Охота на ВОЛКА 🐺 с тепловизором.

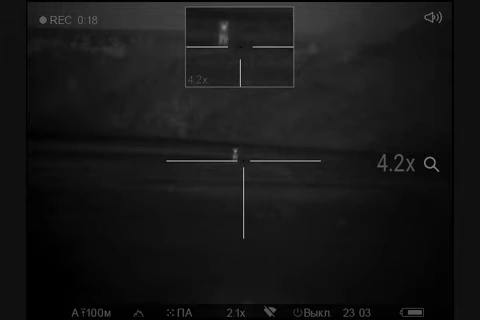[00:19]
Здоровый, блядь Пойди, не заносу Питер, блядь Блядь, неудобно, блядь
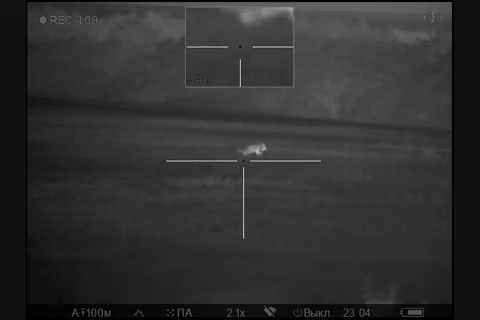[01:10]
Пиздец Есть, нахуй Есть, волчара, блядь Еще один, сучара, ебан Пиздец Доходит Скулить, блядь Фу, блядь Ебать, дождался Пидораса, второй, где-то там, нахуй
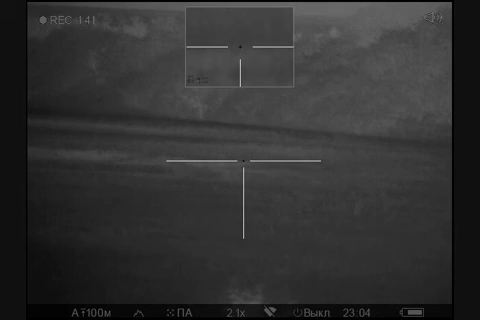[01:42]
Съебался Долго они, блядь Ебали меня мозги Ну, все Готовый Ебали Ебали